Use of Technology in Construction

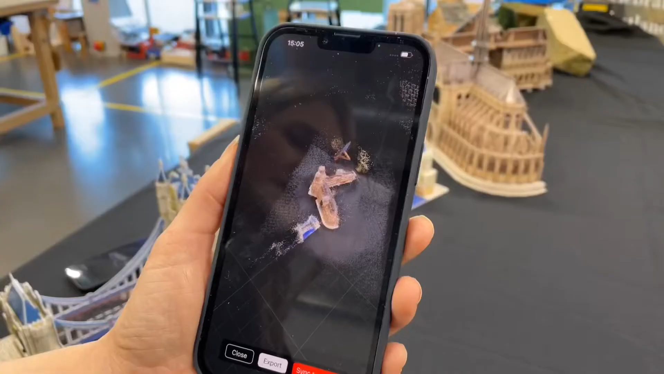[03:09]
So in a few short minutes,
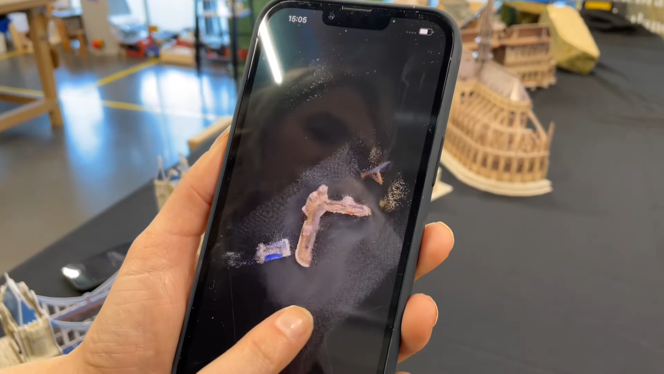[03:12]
we can gather a significant amount of information about what's been scanned, the model, and everything around it. They can then manipulate the image to see different aspects, zoom in, zoom out, even go upside down. And from that, they learn about how to see how this image can be exported into different types of software,
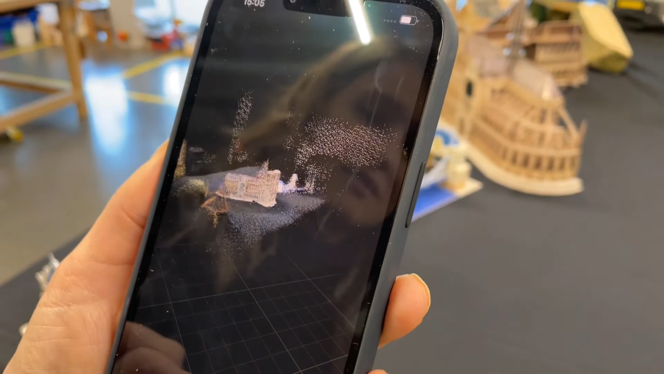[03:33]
including CAD, and how that can then go on to create sketches, 3D models, and even more.